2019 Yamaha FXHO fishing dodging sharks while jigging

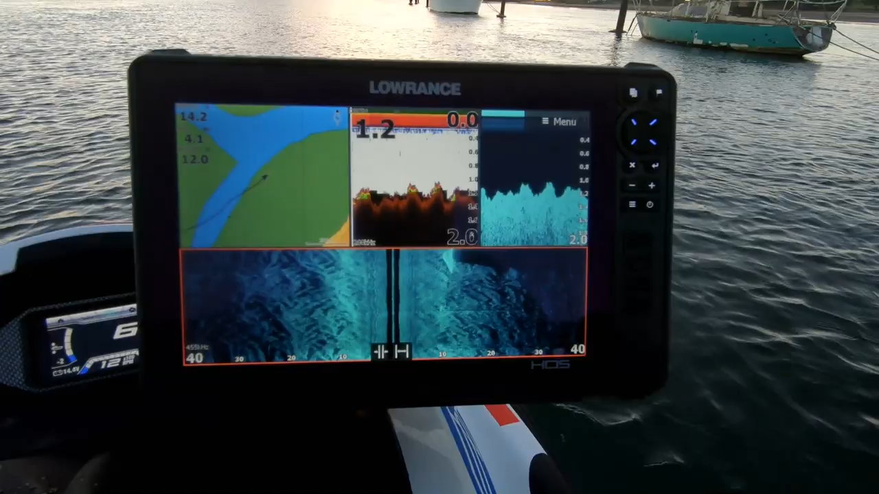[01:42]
That's the bottom of that big boat we just passed.
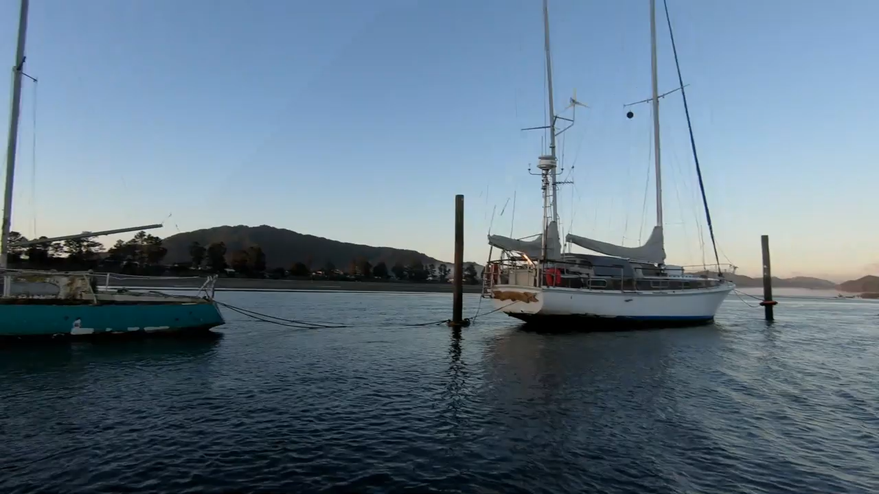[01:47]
That one back there. That's the bottom of that smaller boat.
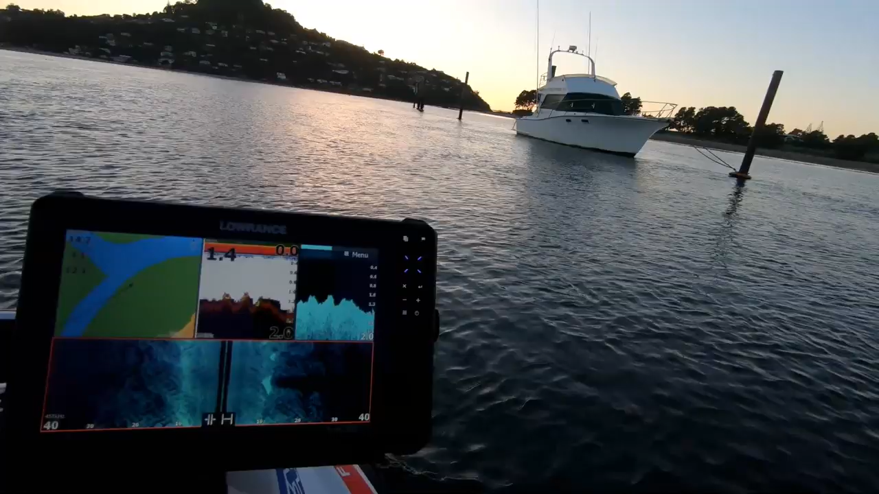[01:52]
Obviously those are yachts, so they come quite far down into the water.
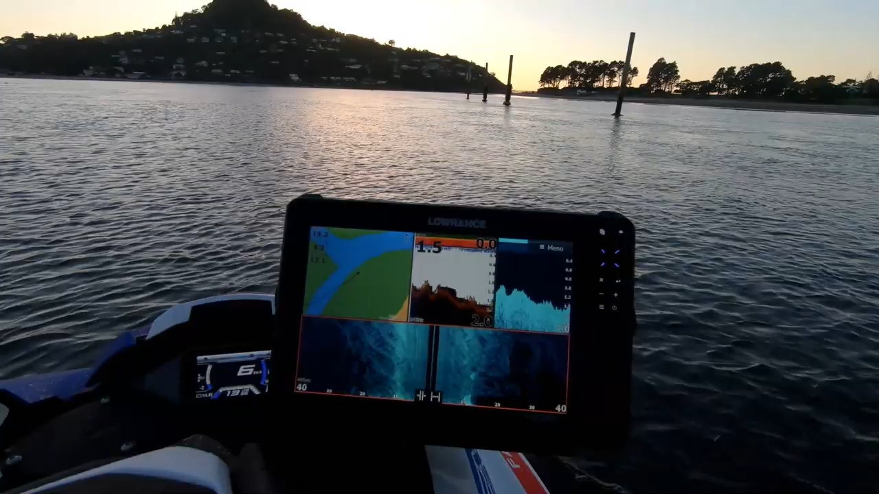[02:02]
Past another boat there. Just see the bottom of that boat there.
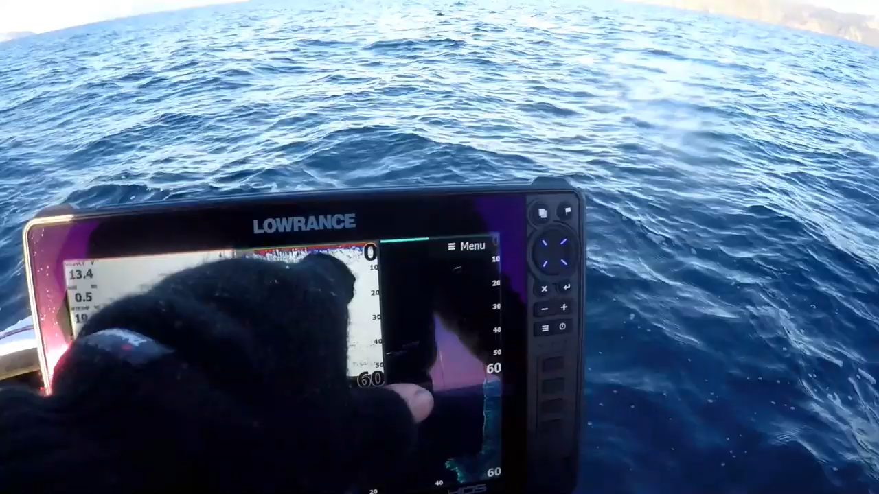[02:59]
and there's a bit of sign up quite high in the water column, which could very well be kingfish.
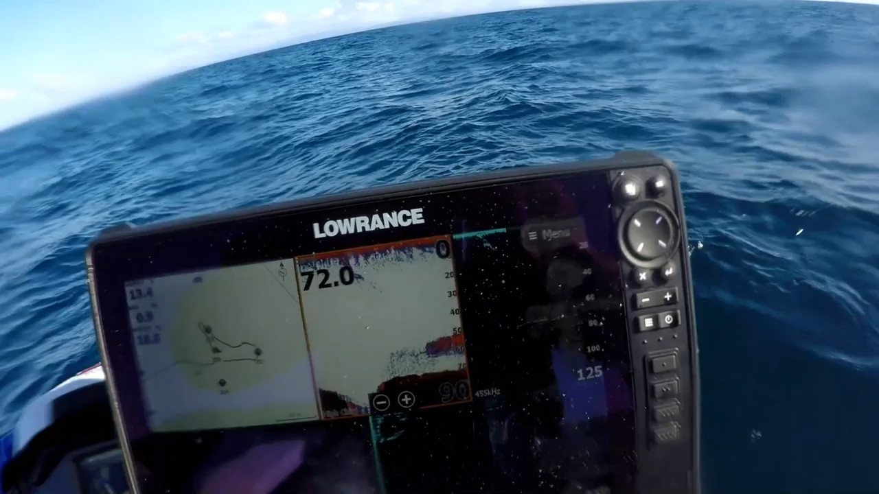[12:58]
We can see a decent school of bait fish at 50 to 60 meters. So